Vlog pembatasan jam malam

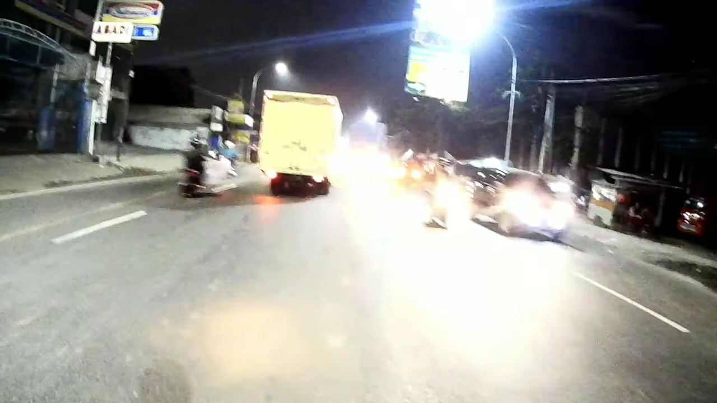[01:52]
Ini malam hari Jam 10 malam ya Tadanya seperti ini